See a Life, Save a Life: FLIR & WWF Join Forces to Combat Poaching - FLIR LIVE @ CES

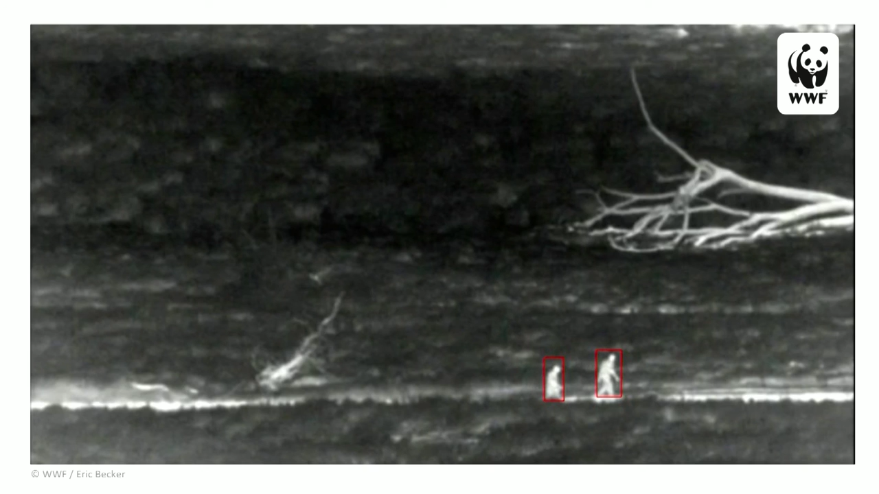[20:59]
So this is an image of some of the thermal cameras we were testing for the fixed kind of perimeter intrusion detection systems. We had a little machine learning algorithm that you could train to classify and warn you on whatever you cared about. So, we would collect some ground truth, and eventually the system would automatically or autonomously warn us whenever something crossed a digital trip line or came into a park.
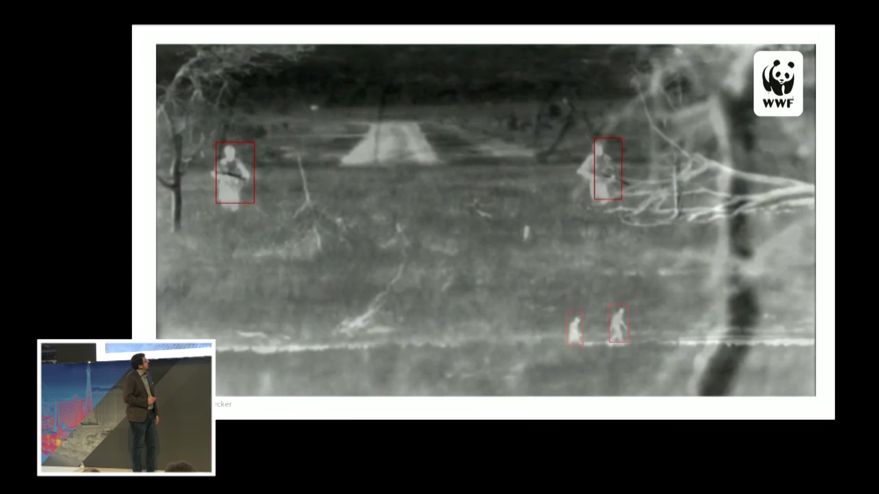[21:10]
The other beauty of using thermal cameras is you can actually see if a guy's armed, which helps you, I mean, plan how you're going to respond and, I mean, how heavy you need to come in so you can safely apprehend the suspects.